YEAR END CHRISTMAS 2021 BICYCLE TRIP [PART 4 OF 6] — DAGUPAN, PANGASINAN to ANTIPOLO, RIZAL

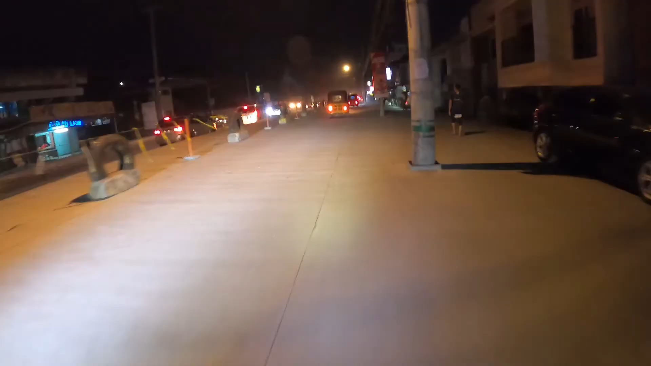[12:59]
I can't believe how long they've been working on this.
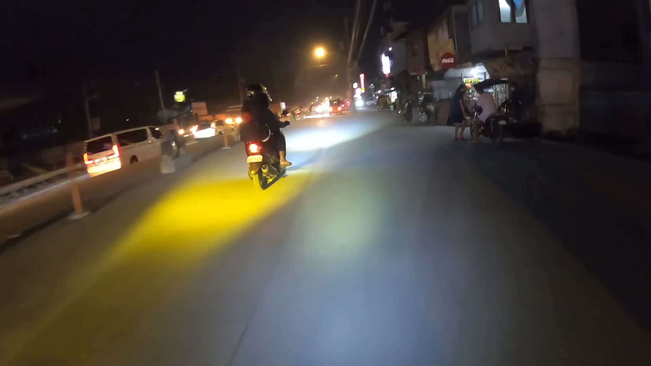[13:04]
2018, I remember biking through this mess.
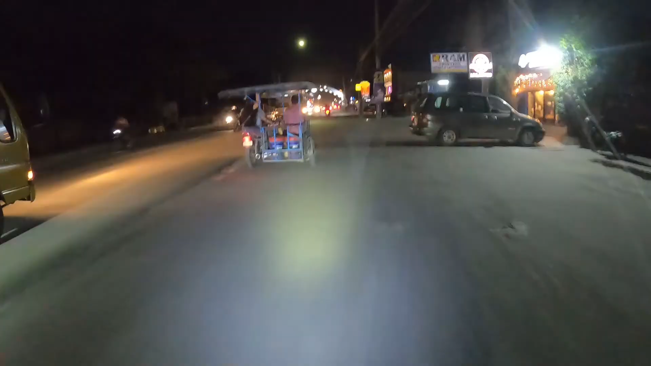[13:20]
Okay, I think it's over for now. It's gonna get bad again in Malolos area.
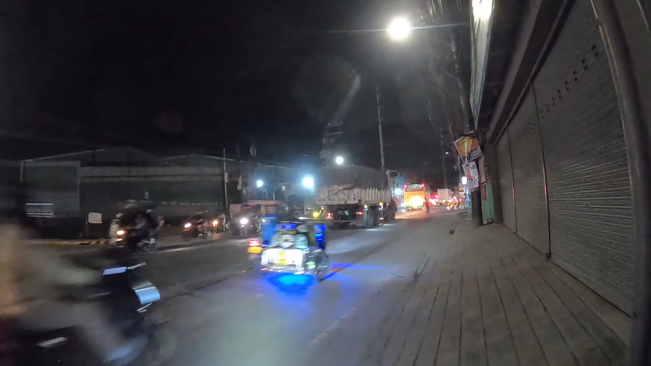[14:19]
MacArthur Highway is like truck warfare.
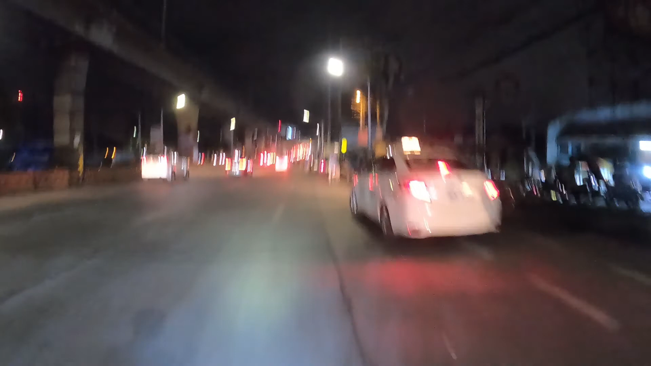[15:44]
We're on the wrong side of the road. This guy also.
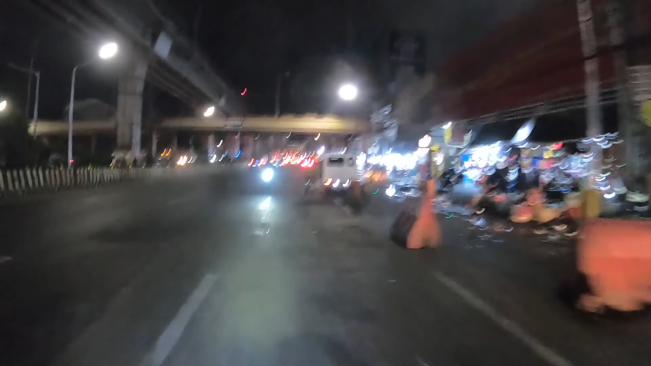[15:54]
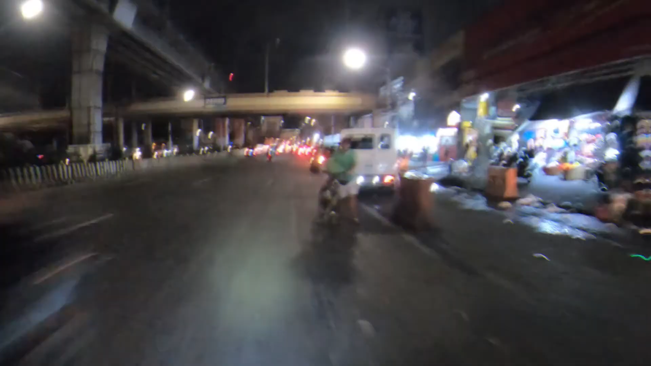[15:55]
Okay, we just turned off of EDSA onto Aurora Boulevard here in Cubao.
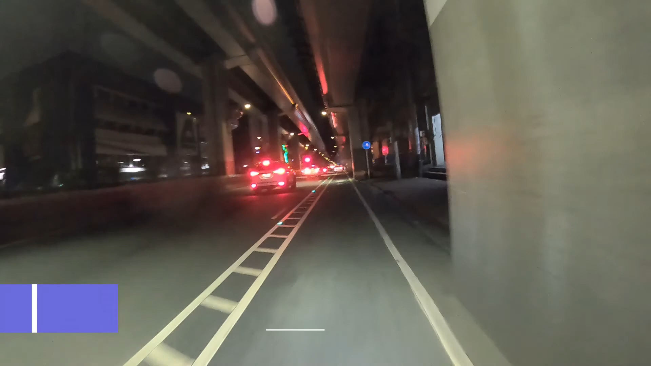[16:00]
Heading on our last stretch here. Unbelievable. Can't believe we made it. It's midnight.